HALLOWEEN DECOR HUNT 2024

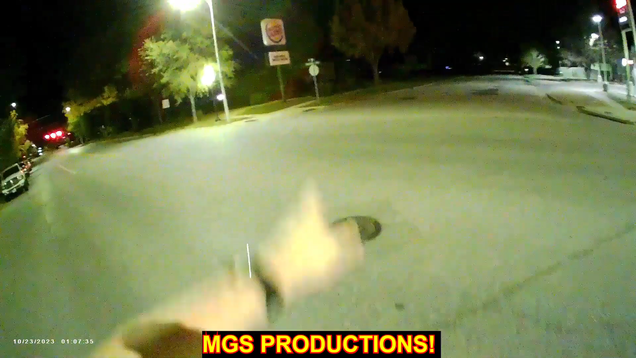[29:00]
That's a Burger King. It's pitch dark. Did they close that place? I think they are. I think they're permanently closed.
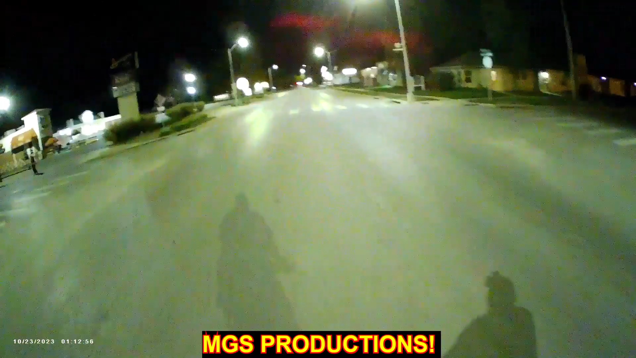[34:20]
I know. Wow, that was fucking creepy. This is Russ's Market. For anyone that knows my videos, I go to Super Saver
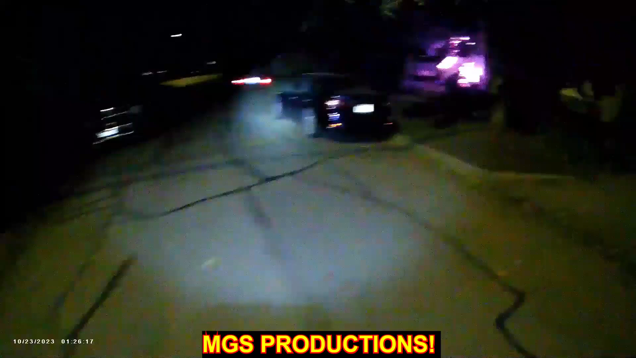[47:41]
Some orange lights. Okay. Wow, this is basically hit and miss, folks.